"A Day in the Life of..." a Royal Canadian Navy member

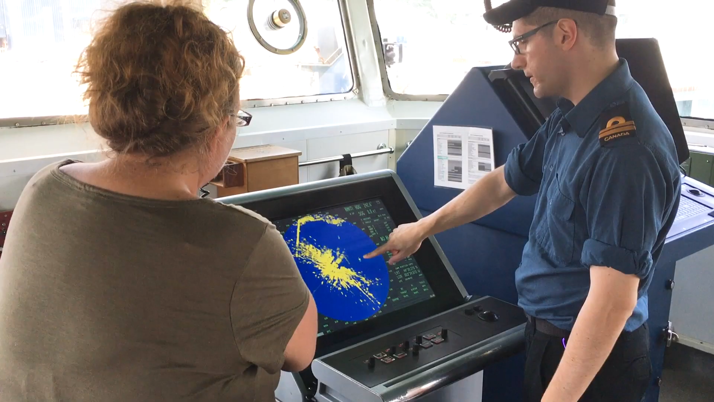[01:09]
I got to see the radar room where they're looking at different things that are coming into the harbor.